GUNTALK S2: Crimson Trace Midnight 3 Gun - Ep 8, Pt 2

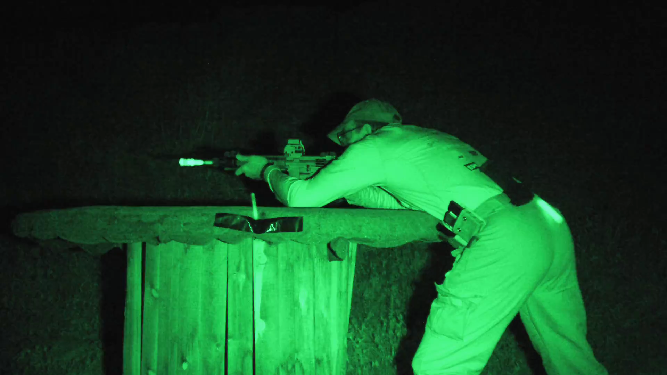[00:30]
When it comes to shooting in the dark, you have to figure out how you're going to see your target and how you're going to hit your target.
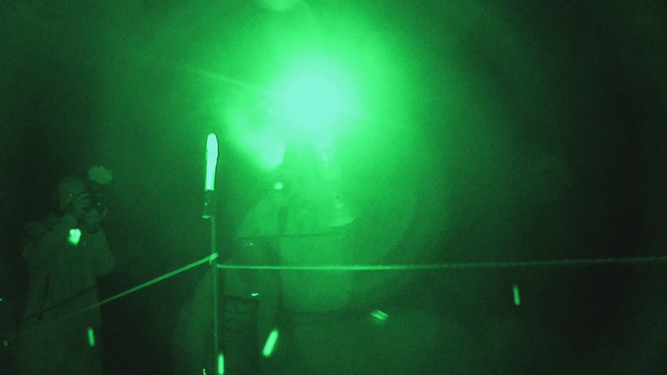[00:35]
Competitors are using lights, lasers and even night vision to hit their targets in the dark.
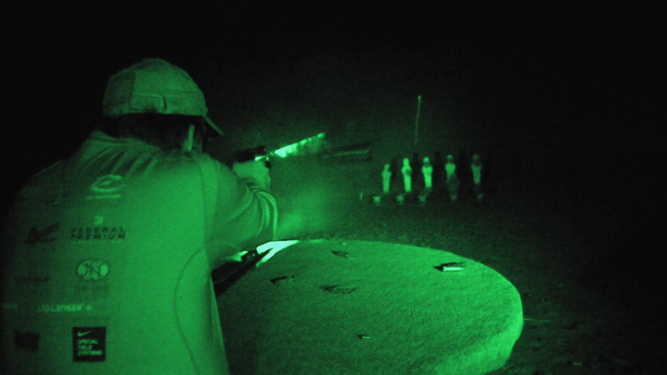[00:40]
Well, we run exclusively on all of our gear, the Crimson Trace stuff.
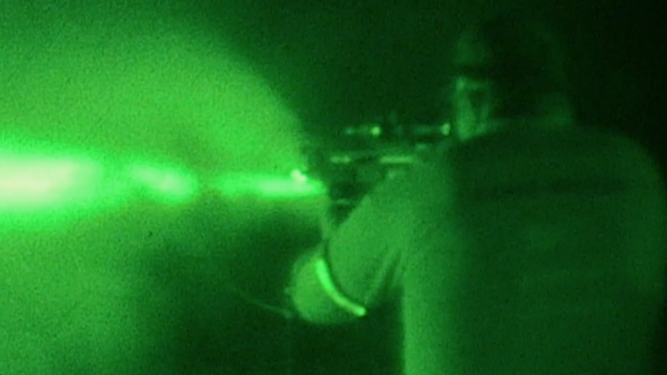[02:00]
It kills the flash. So night vision's important out here, running red lights and then you get behind your rifle and you're blasting flame out the break and it can mess with your vision.
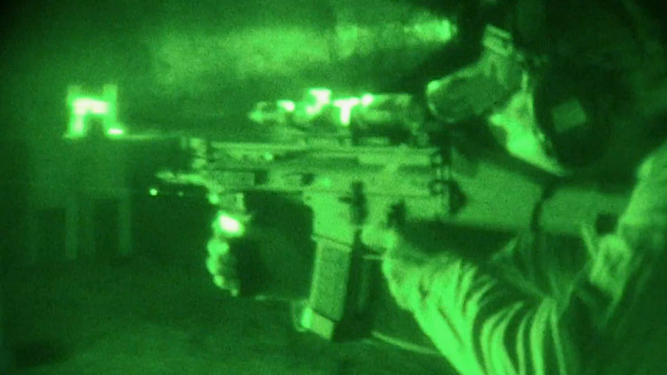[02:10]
So that's why we choose to run the suppressors at this match.